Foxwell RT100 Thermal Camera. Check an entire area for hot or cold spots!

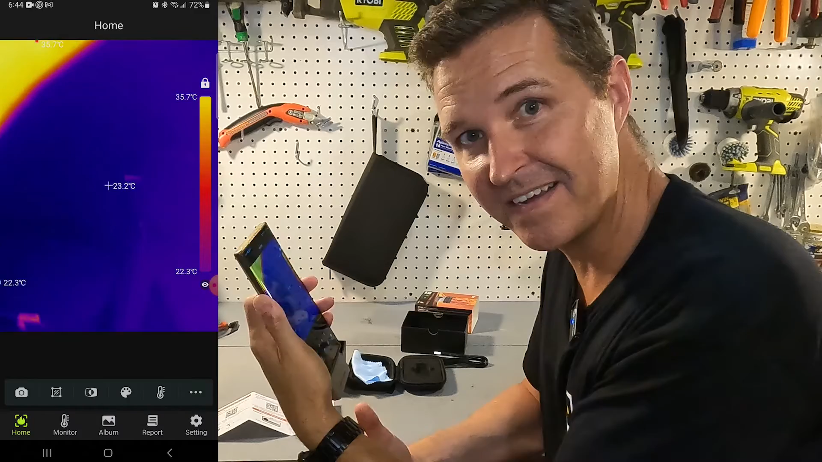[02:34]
On screen: spot 23.2°C, scale top 35.7°C, scale bottom 22.3°C
And here in the United States we don't use Celsius we use Fahrenheit. So that's the first thing I'm going to want to switch. And I'm guessing if we just go to settings right there on the very top we'll just switch it to Fahrenheit.
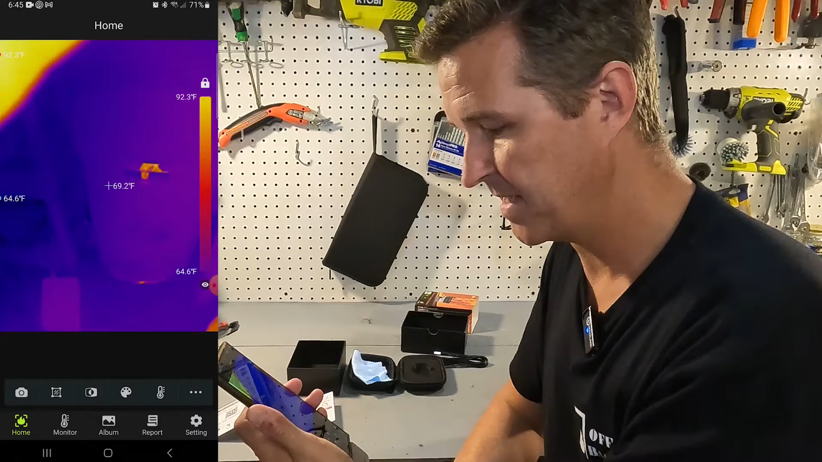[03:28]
On screen: spot 69.2°F, scale top 92.3°F, scale bottom 64.6°F
And now it is set to Fahrenheit. And now I can kind of look around. So I'm going to look at this light right up here.
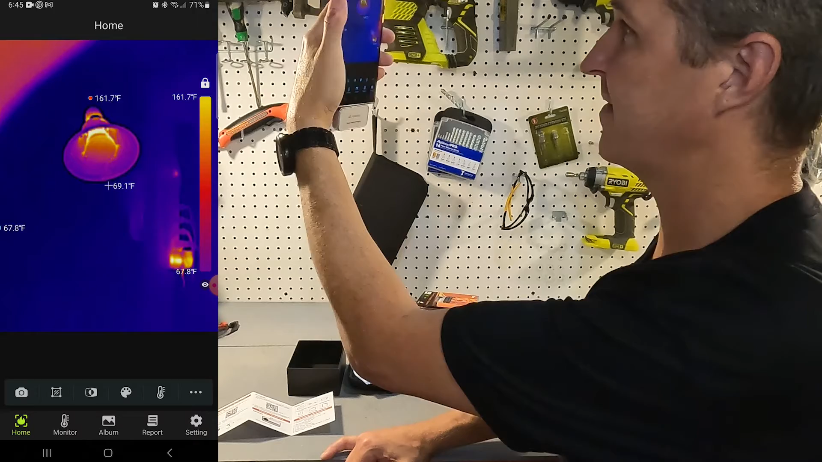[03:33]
On screen: spot 69.1°F, max 161.7°F, scale top 161.7°F, scale bottom 67.8°F
And you can see that it shows multiple spots of the temperatures. And on the right hand side you can see the high and the low of what it's monitoring currently. So 170 degrees Fahrenheit is the inside of that LED bulb up there. Now and then 67 or 68 degrees is the back wall in my hand.
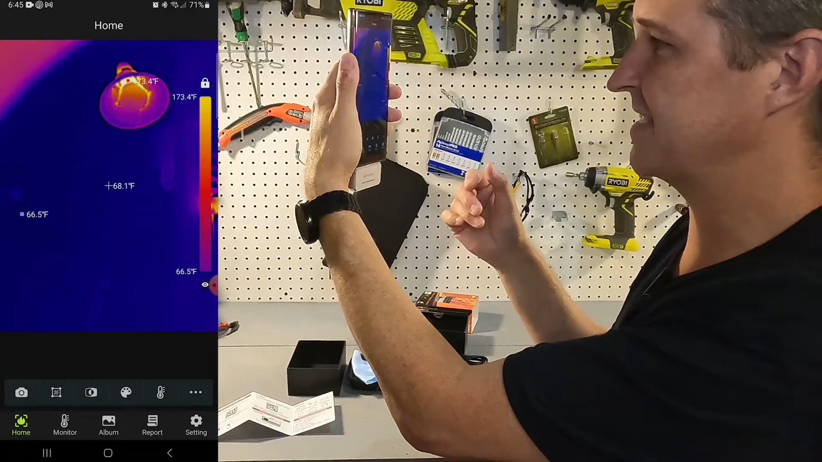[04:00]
On screen: spot 68.1°F, min 66.5°F, scale top 173.4°F, scale bottom 66.5°F
And then 66 degrees is over here on this wall. If we look.
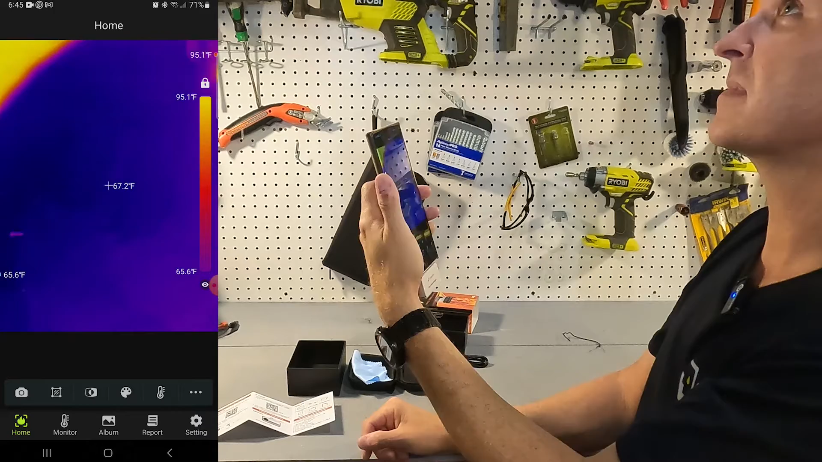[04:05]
On screen: spot 67.2°F, scale top 95.1°F, scale bottom 65.6°F
If I look directly at the camera.
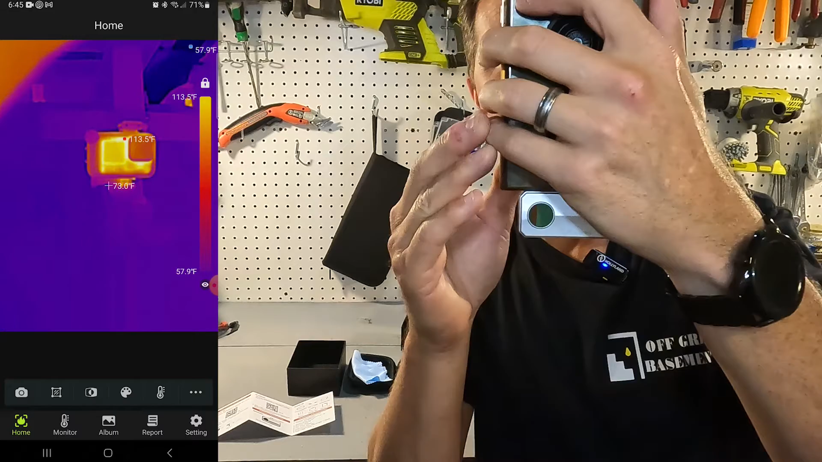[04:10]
On screen: max 113.5°F, scale bottom 57.9°F
You can see that I'm using a GoPro and it is currently 113 degrees Fahrenheit.
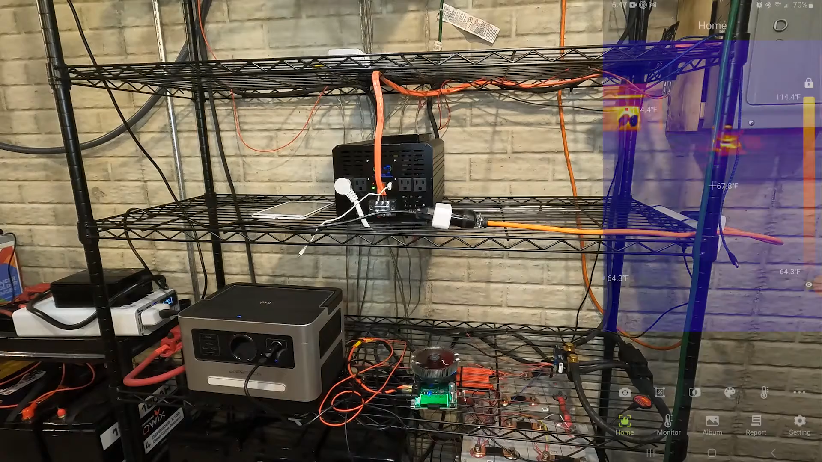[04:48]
All right here is a partial look of my 24 volt system.
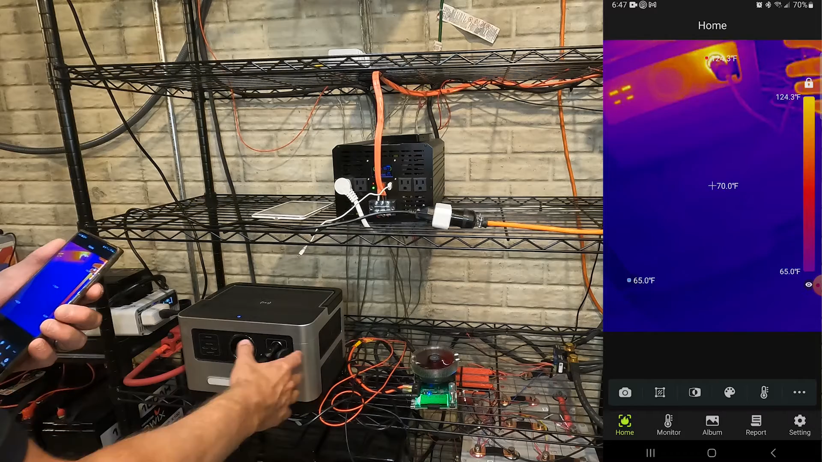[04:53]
On screen: spot 70.0°F, scale top 124.3°F, scale bottom 65.0°F
And you can actually see that I'm doing a test on a portable power station right now. And if you look at the thermal camera. I mean this portable power station. I have it plugged into the cigarette lighter adapter and it is 136 degrees Fahrenheit on right where that plug is plugged in.
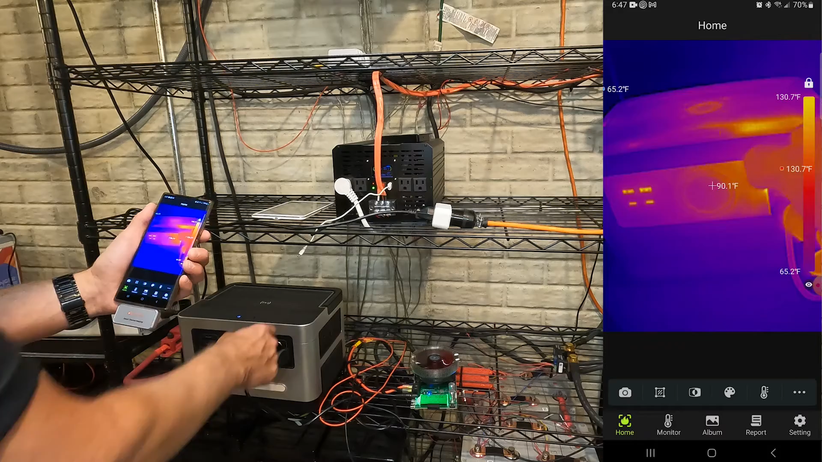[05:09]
On screen: spot 90.1°F, scale top 130.7°F, scale bottom 65.2°F
And you can see all the heat on there. And then also my testing unit right there.
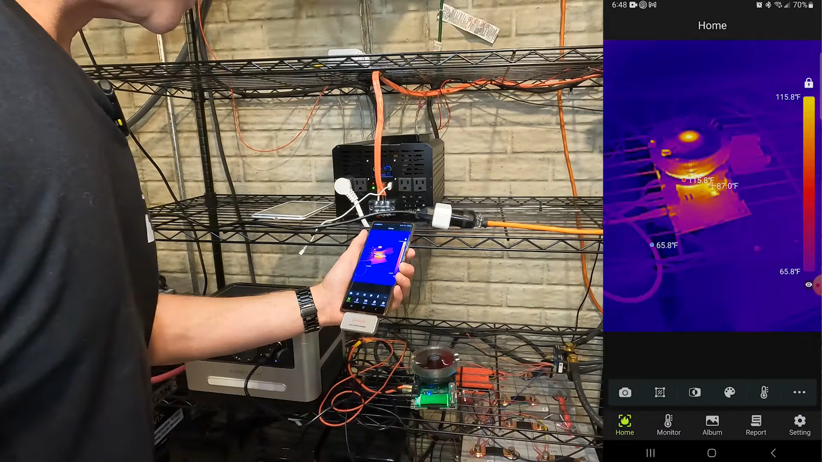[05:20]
On screen: scale top 115.8°F, scale bottom 65.8°F
Which all it does is it generates heat by it just wastes energy by generating heat. And it's 116 degrees. But underneath that, that is a 180 amp
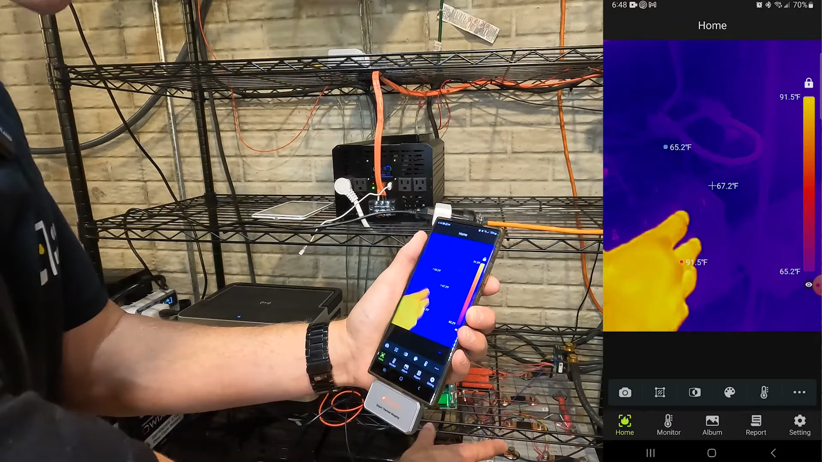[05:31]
On screen: spot 67.2°F, max 91.5°F, min 65.2°F, scale top 91.5°F, scale bottom 65.2°F
hour 24 volt bank and you can't see anything.
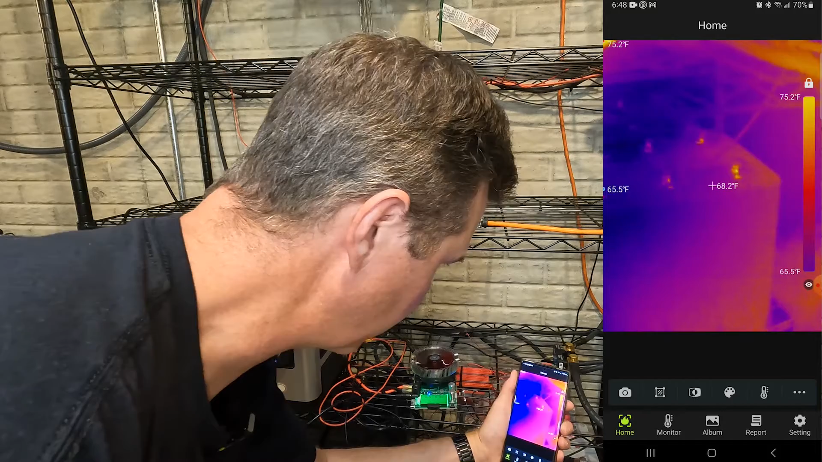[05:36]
On screen: spot 68.2°F, scale top 75.2°F, scale bottom 65.5°F
I mean there might be one. I mean yeah there's there's no there's no hot spots at all for there.
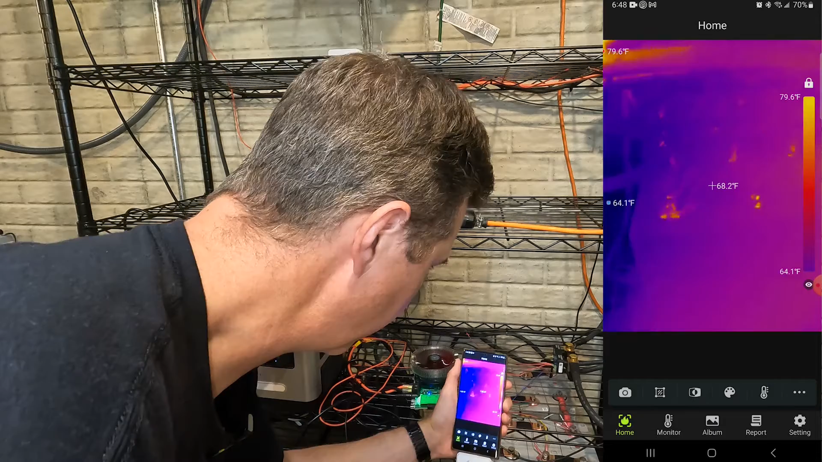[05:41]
On screen: spot 68.2°F, max 79.6°F, min 64.1°F, scale top 79.6°F, scale bottom 64.1°F
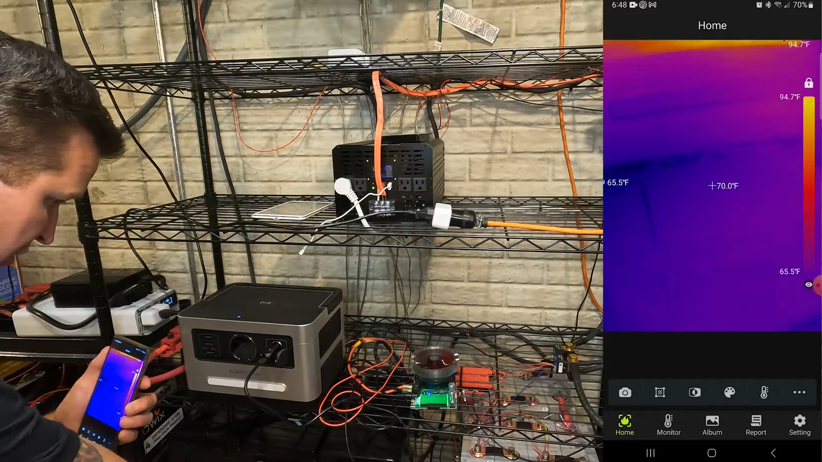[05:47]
On screen: spot 70.0°F, scale top 94.7°F, scale bottom 65.5°F
I also have three 24 volt 100 amp hour batteries connected in parallel right here. And again you cannot see any there's no hot spots at all to my connections. I mean you can see my hand and when I let it go you can see my fingerprints.
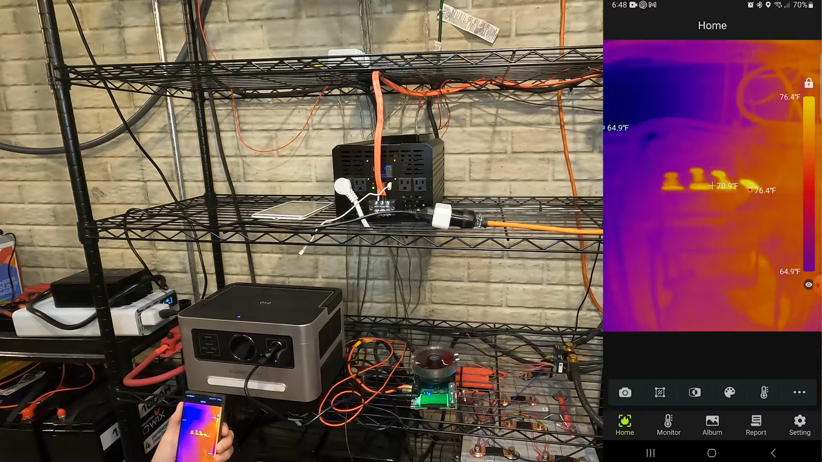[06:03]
On screen: max 76.4°F, min 64.9°F, scale top 76.4°F, scale bottom 64.9°F
So this thing is pretty sensitive. That's pretty neat. But overall there are no hot spots in my setup whatsoever. Which is exactly the way that you want it.
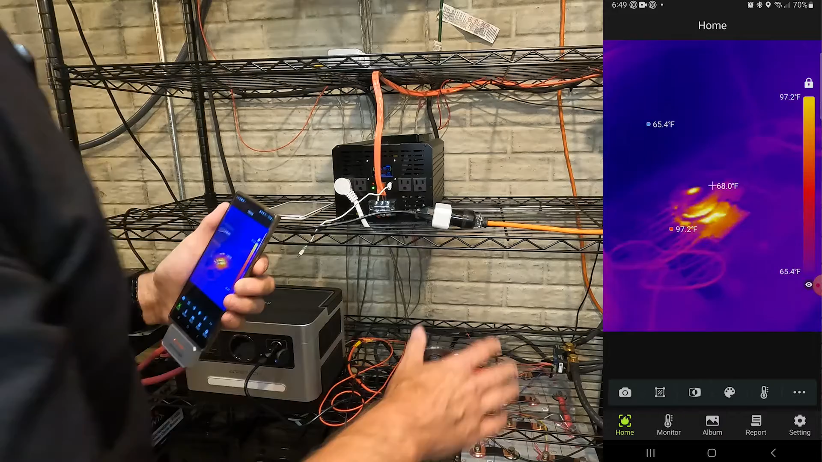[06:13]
On screen: spot 68.0°F, scale top 97.2°F, scale bottom 65.4°F
Like even on my shunt right here it is it is not hot at all.